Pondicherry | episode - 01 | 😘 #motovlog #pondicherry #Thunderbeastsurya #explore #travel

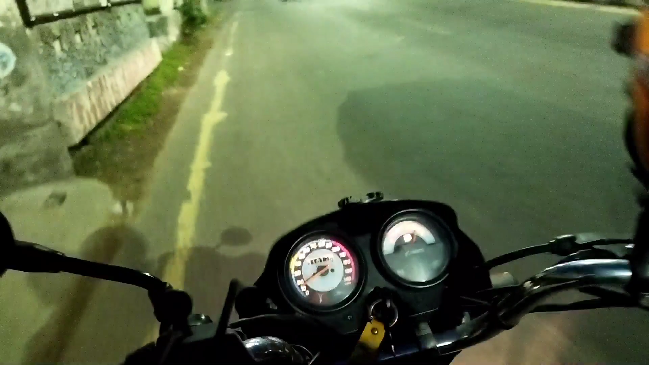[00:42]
தண்டர் ஸ்குவாட், நம்ம இப்போ எங்கே இருக்கணும் வந்து பார்த்தீங்கன்னா, இப்போ நம்ம திருவான்மியூர் தாண்டி ஆஹா போலீஸ் பிடிக்கிறாங்களா.